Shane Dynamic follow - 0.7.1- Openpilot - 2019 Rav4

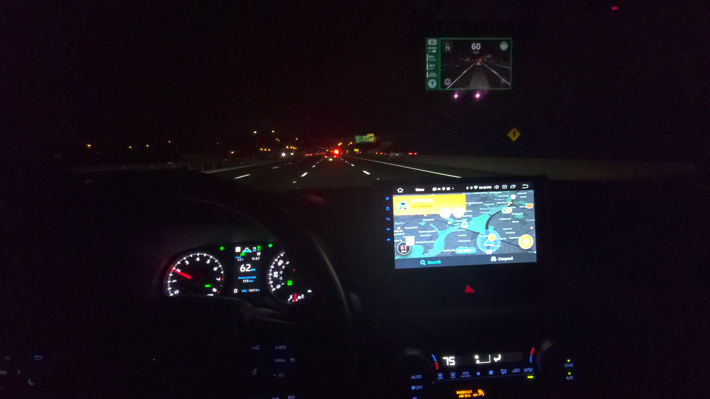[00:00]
This is Shane's dynamic follow. Right now it's on the traffic setting which keeps the closest distance. I'm going 60 miles an hour and I've got about a three car gap with my lead car. Alright, I'm gonna go to the middle setting, relaxed.
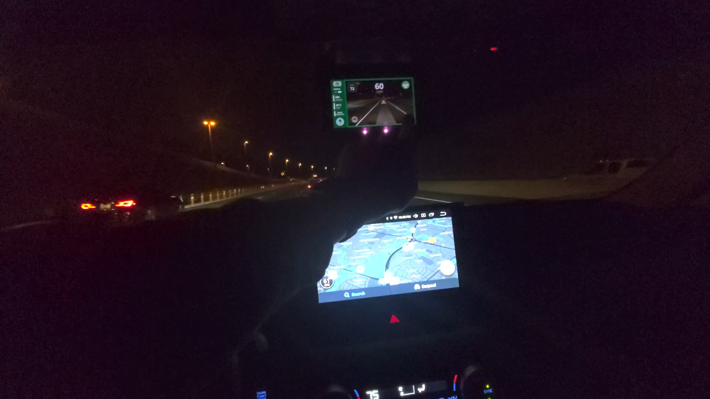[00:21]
I'm getting about another car length, probably about four car lengths now, at right around 60. And then the furthest setting is a road trip, and see now we probably have about a five car length gap. Going 55.